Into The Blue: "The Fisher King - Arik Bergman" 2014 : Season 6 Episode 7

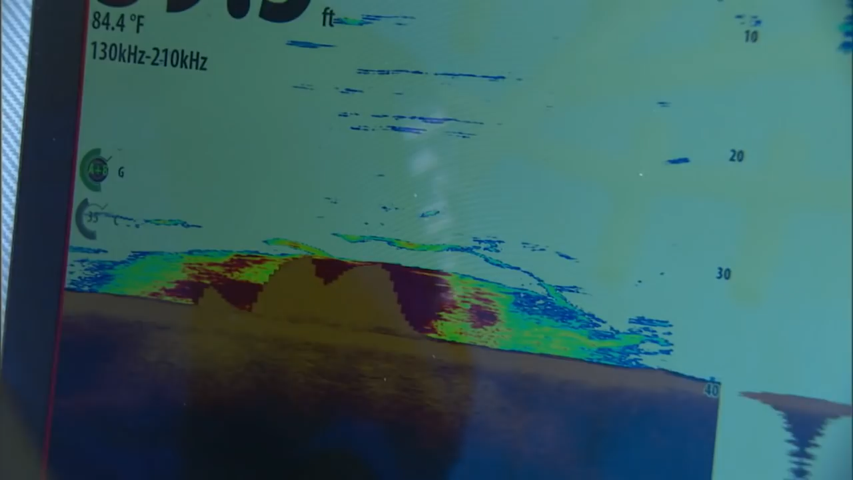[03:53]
On screen: water 84.4°F
Marking? Is this that kind of, if you went down to the bottom, it'd be all murky, the bottom 10, 20 feet, couldn't see anything going on? Yeah, it'd be totally murky, yeah.
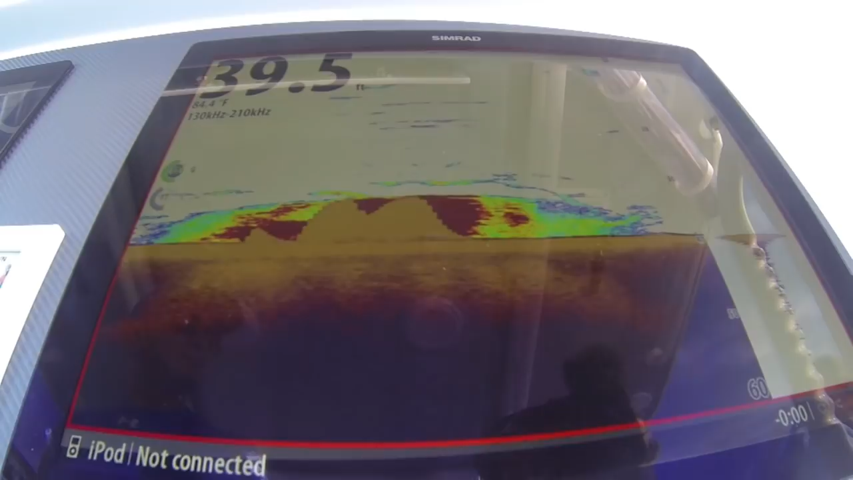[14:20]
The sim rod show you exactly where the fish located by the column, and it's how we try to, you know, to attract the fish.